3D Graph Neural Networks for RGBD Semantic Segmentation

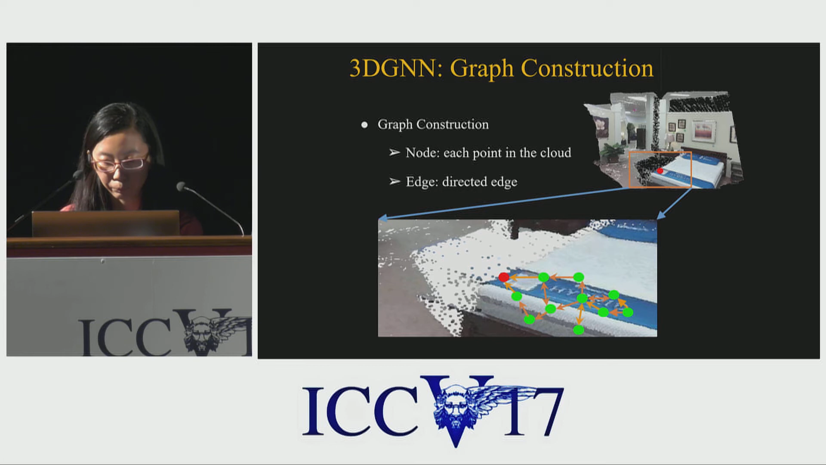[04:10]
And we can see that the points that are near each other in 2D are naturally separated in a 3D graph.